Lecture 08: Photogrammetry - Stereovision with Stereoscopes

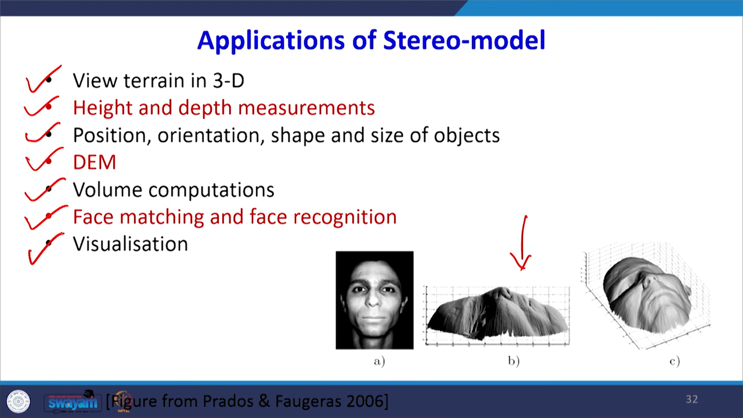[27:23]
So, you can create the masking of the face, you can match the face, you can recognize the face using photogrammetric techniques. And a visualization, a new area, a new upcoming area where you have to create a 3D model from the 2D because the earth surface is in the 3D environment.